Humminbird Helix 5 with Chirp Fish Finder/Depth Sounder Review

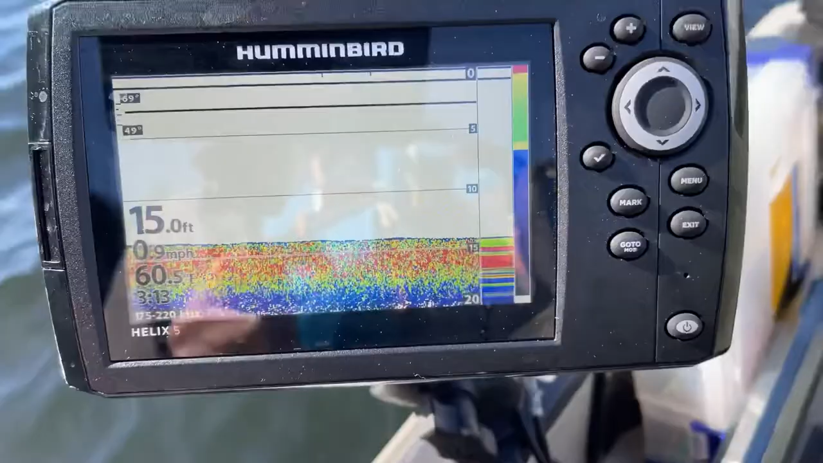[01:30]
On screen: depth 15.0 ft
You can see my reflection in it. This here we have the Humminbird Helix 5 and it does have the Chirp. So you can see the depth we're in, 15 feet, doing about one mile per hour. I've got the temperature in Fahrenheit 60.3 and the time is 3.13 in the afternoon. That is mountain time, I believe, because it's two hours off or central, I guess. Not eastern, it would be central. Mountain would be one hour. Anyway, let's go through a couple of the features. So you've got your power button here. You've got an exit button. Here's your menu. Your view.
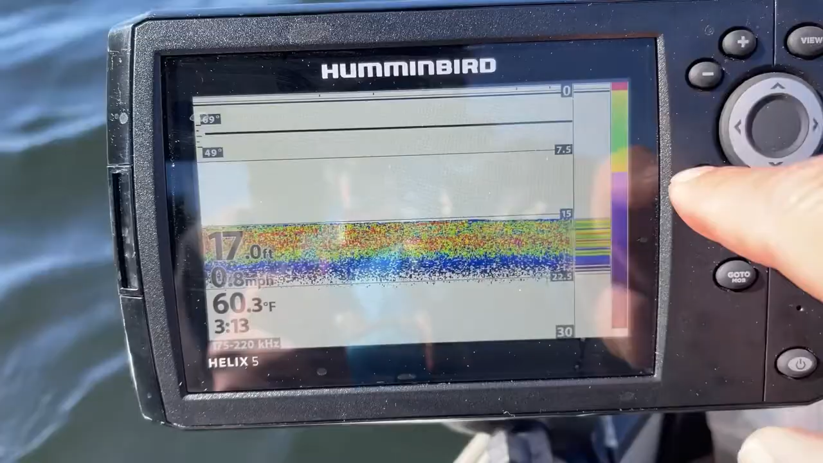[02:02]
On screen: depth 17.0 ft, water 60.3°F
Zoom in and out. Your scrolls. Checkmark mark. You can do charts. So let's see if we can get this a bit more in the shadow. So here's your view. If you click that, you can change your view to different screens.
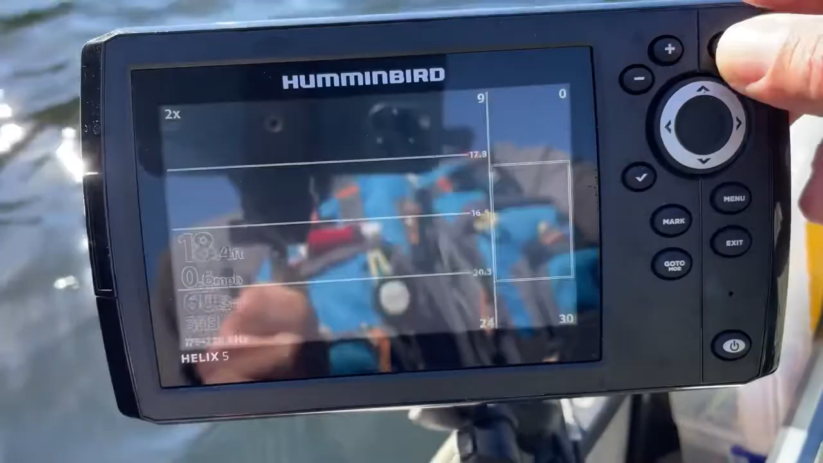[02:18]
You can see you can get into a split screen
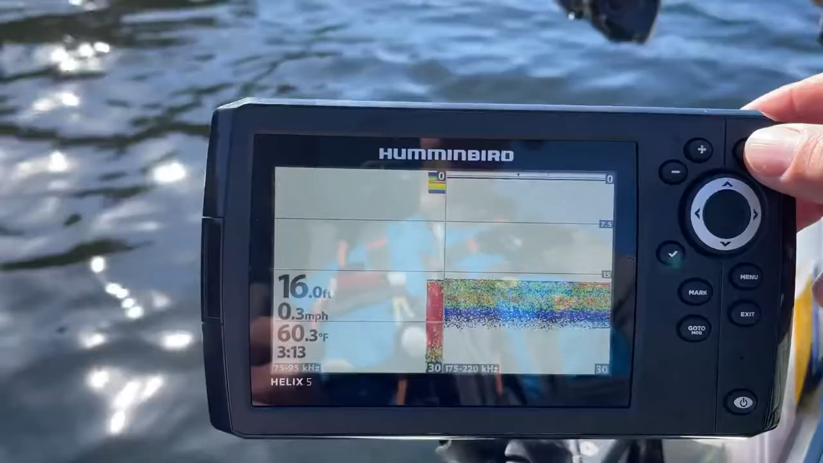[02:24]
On screen: depth 16.0 ft, water 60.3°F, speed 0.3 mph
and there's me on the lake all over the place.
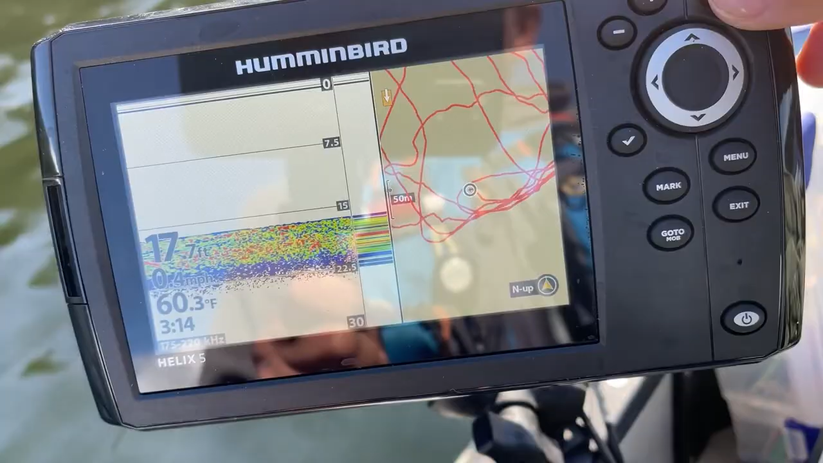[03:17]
On screen: water 60.3°F
And then we can go split screen with the chart and zoom out on that chart.
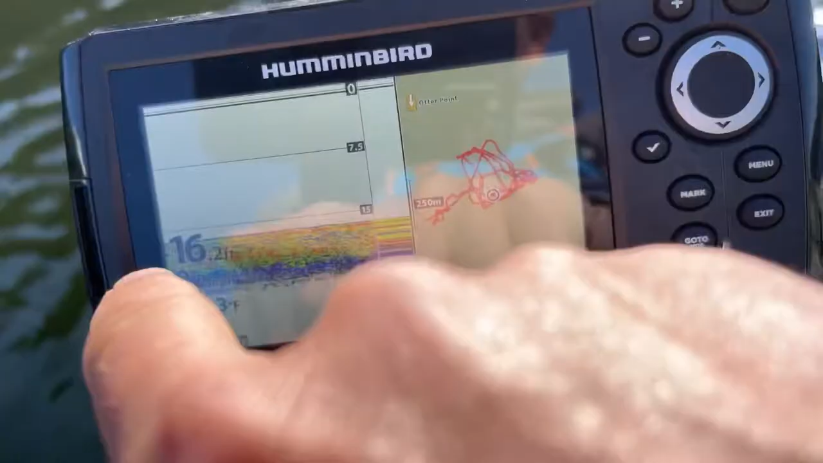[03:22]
And still you've got your depth and everything here. So let's get out of there. Here we go. Diagnostic view, GPS.
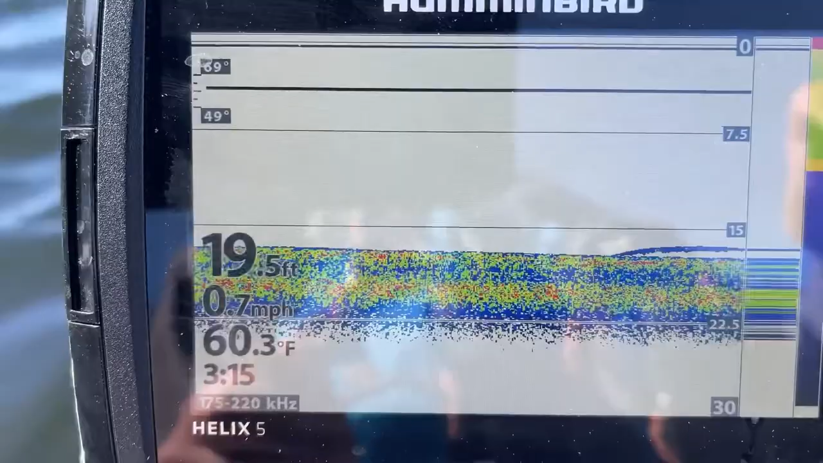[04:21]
On screen: depth 19.5 ft, water 60.3°F, speed 0.7 mph
You're crossing the mouth of a river. You'll see the temperature drop. Maybe you get a strike. You know the fish are hanging out down in there. We come over to the menu. You can get your sensitivity. You can set this up. Contrast. Sonar colors. There's down at the bottom. Chart speed.
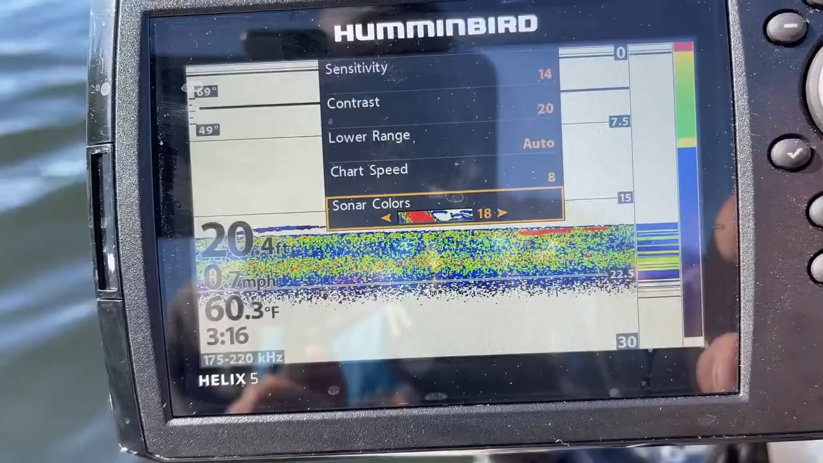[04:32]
On screen: depth 20.4 ft, water 60.3°F, speed 0.7 mph
You can change your colors which is neat. Come on at the end. Let's go back. So depending on the lighting conditions and what you're looking for and just really personal preference.
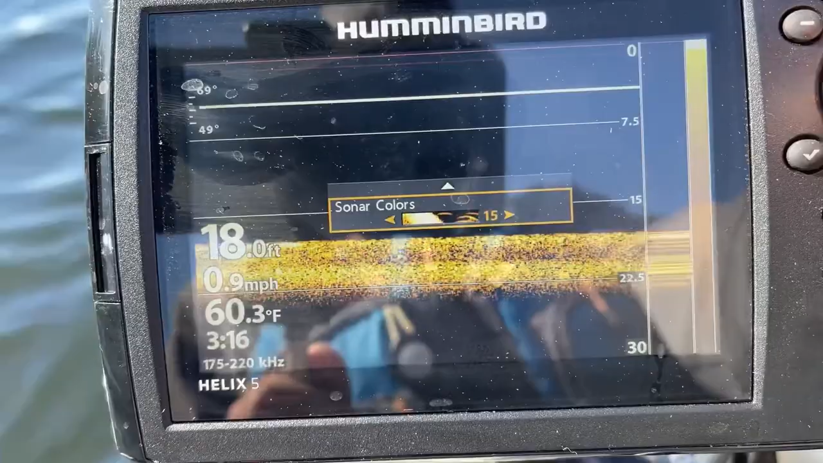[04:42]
On screen: depth 18.0 ft, water 60.3°F, speed 0.9 mph
You can get into these different colors on the chart. And I'm just scrolling left and right.
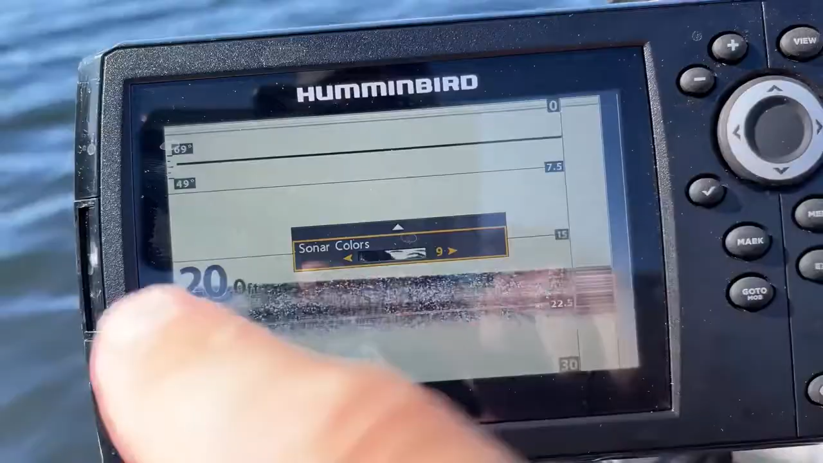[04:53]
You can see that you can scroll left or right. We can get out of here and we can come back up. You can chart speed. Your lower range. Auto.
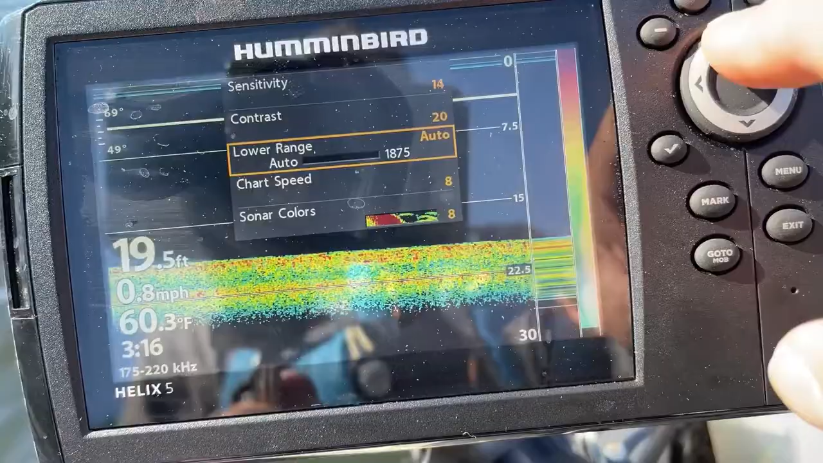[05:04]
On screen: depth 19.5 ft, water 60.3°F, speed 0.8 mph
And then your contrast sensitivity. And then we get back to the menu over here.
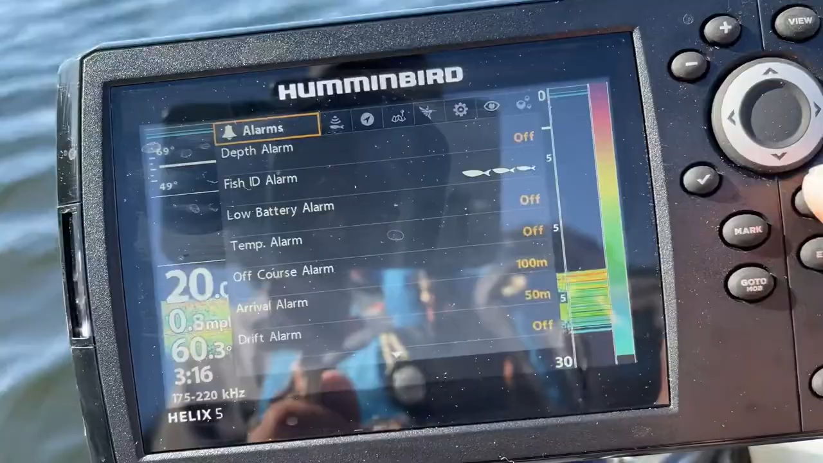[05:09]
Click it again. You can get into your alarms. All your different frequencies. Your 2D switch fire. Fish sensitivity.
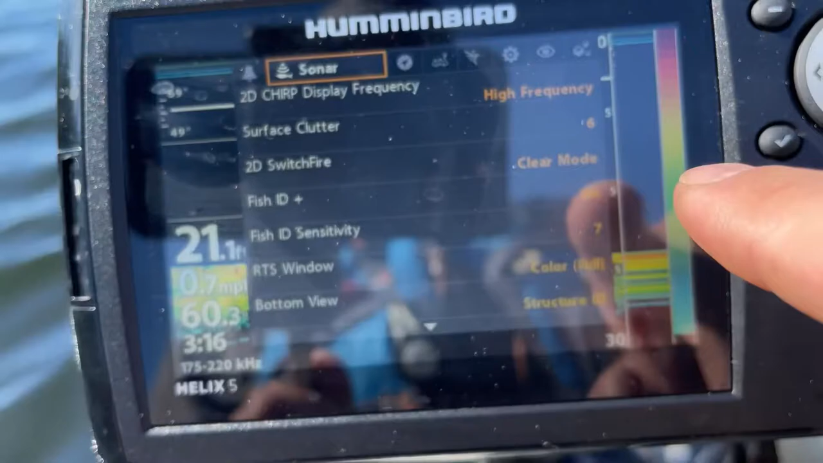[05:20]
Fish ID. Fish ID just shows a little. When you hit a fish it shows a little icon of the fish. Your nav settings. You can set waypoints and tracks and routes. I don't bother with that because I'm mainly on a lake or near shore when I'm out on the ocean. I don't get too far offshore.
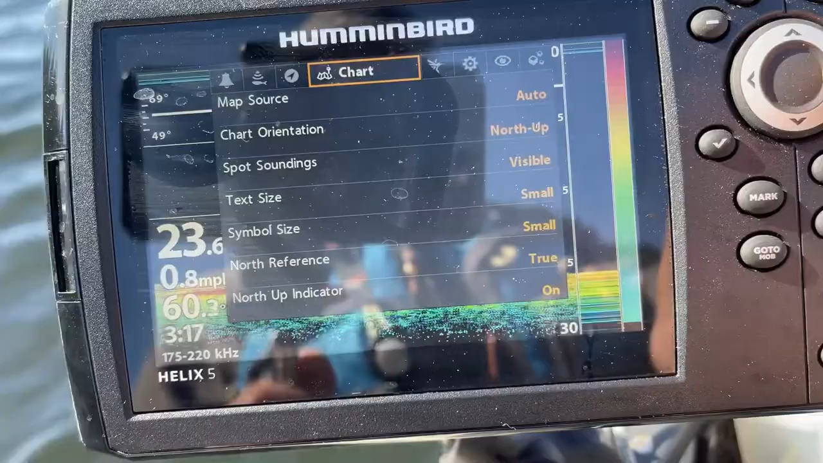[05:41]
Charts. Symbol sizes. All sorts of stuff. You can get down into the north up indicator. And you can get into the chart.
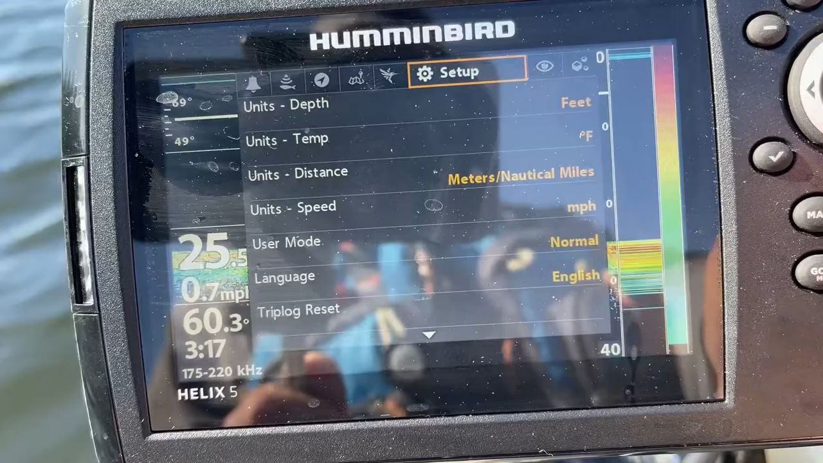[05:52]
Your setup. Your different views. I've got everything visible.
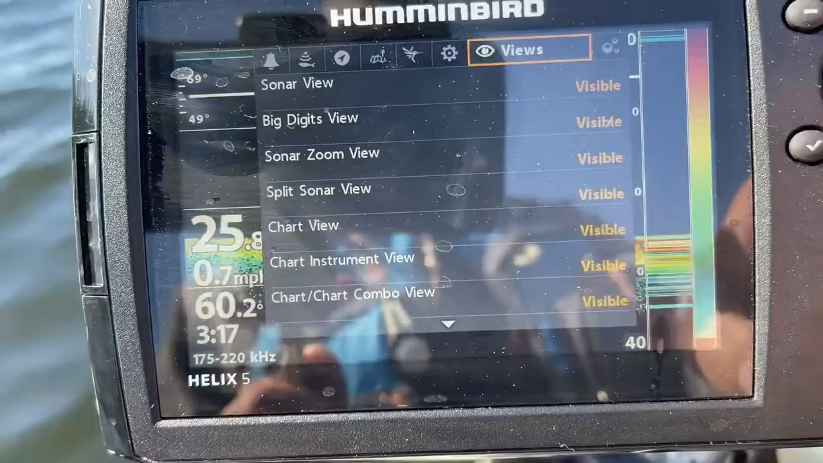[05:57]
I like as much information. I like information overload. And then we can just exit out of there.
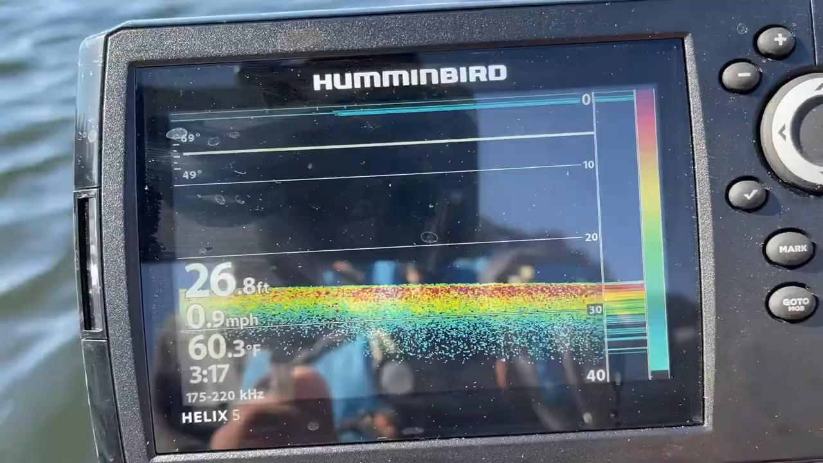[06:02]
On screen: depth 26.8 ft, water 60.3°F, speed 0.9 mph
And we're back to the chart. Anyway. It's a quick overview. I really like it. There's a lot of interface there. A lot of settings you can set and personalize it.
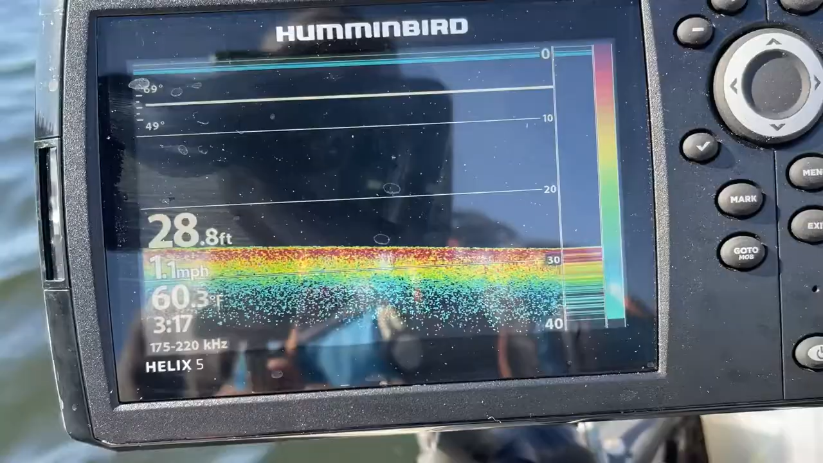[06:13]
On screen: depth 28.8 ft, water 60.3°F, speed 1.1 mph
And it didn't break the bank. Up here in Canada. This thing was under $500. You can get into the lowrance. You can get into the lowrance. Up around $2,000.